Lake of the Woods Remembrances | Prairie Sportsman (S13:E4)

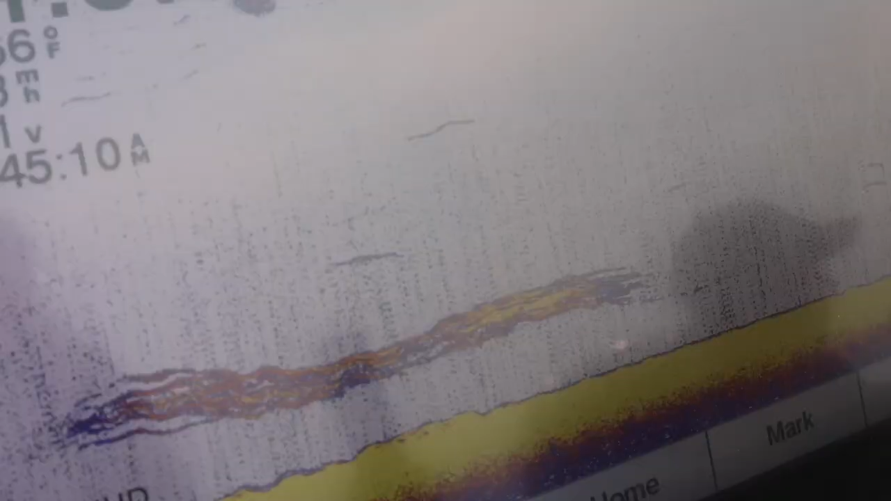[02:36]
marking a lot of nice fish on the graph which is